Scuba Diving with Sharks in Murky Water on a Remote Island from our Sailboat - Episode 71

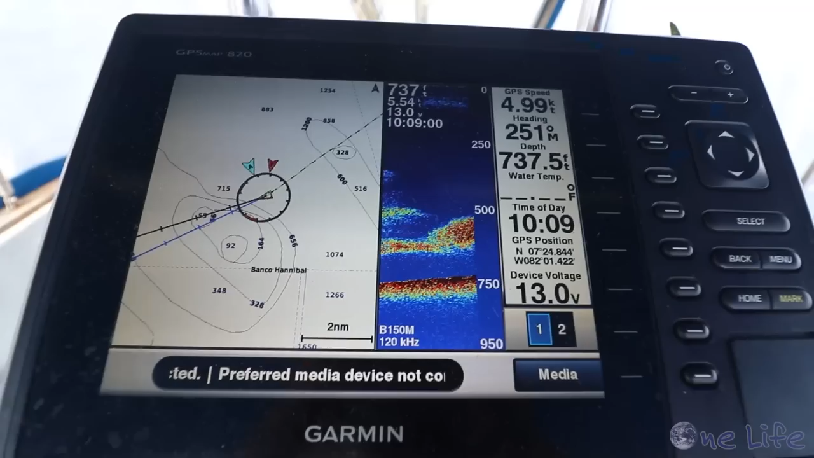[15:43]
On screen: depth 737.5 ft, speed 4.99 kn
It looks like we're marking a bunch of fish though, or there's something underneath there at like 500 feet.